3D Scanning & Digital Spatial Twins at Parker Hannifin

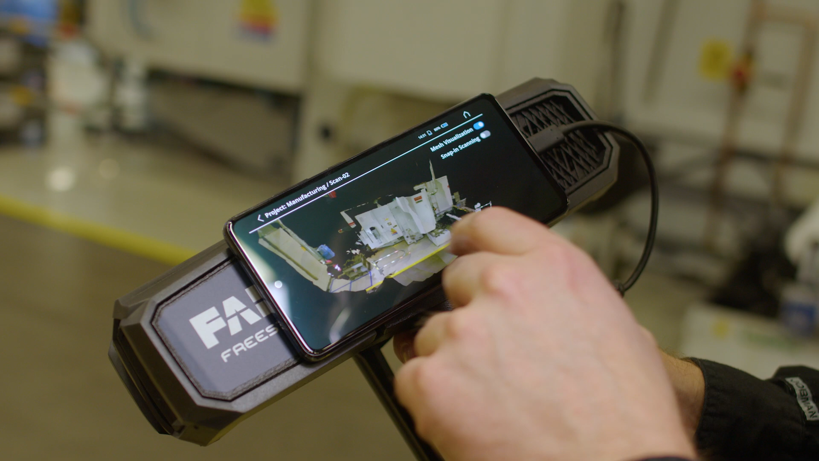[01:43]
So this is good for rapid capture of smaller objects. We also have the traceable 3D system.
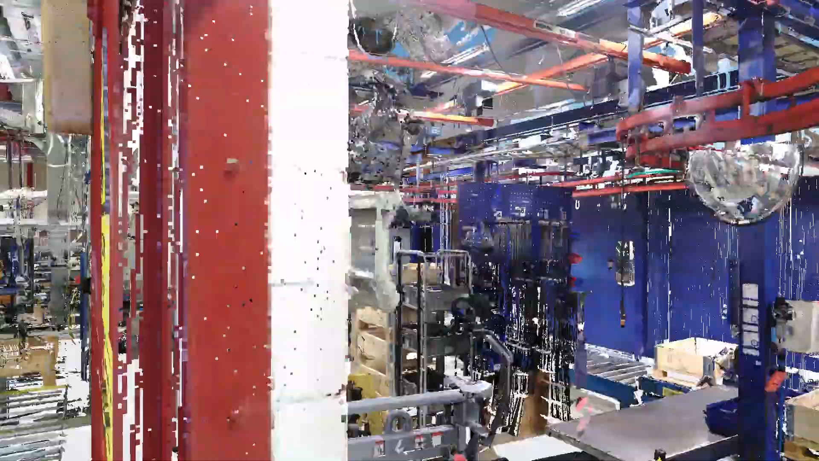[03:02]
So a point cloud which is sort of the output of this 3D scanning activity that we're doing here.
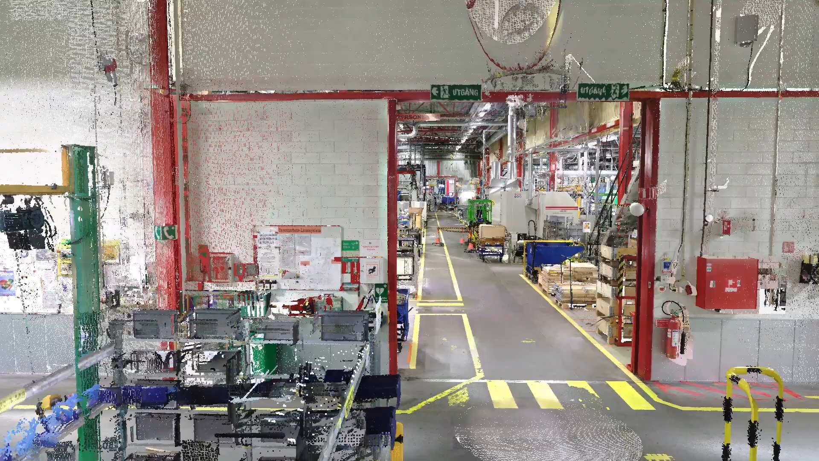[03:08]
That is a large set of measurement points representing all the surfaces that we have seen with the laser scanner in the factory.
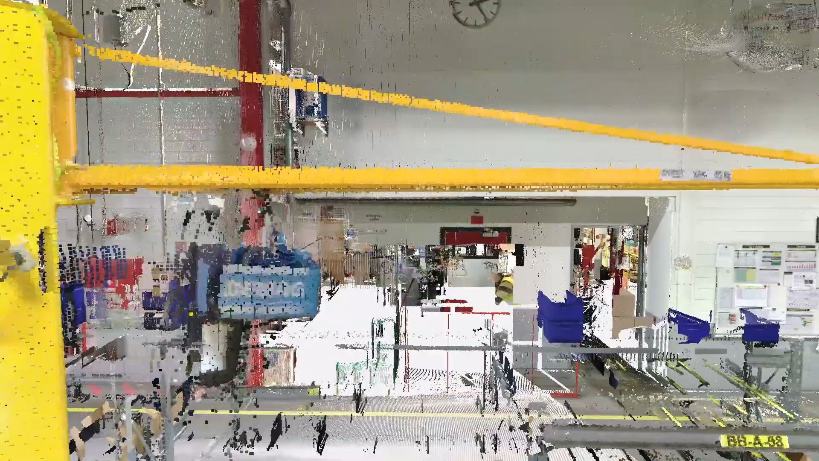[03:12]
And it's put together in a coherent way so it makes a 3D environment.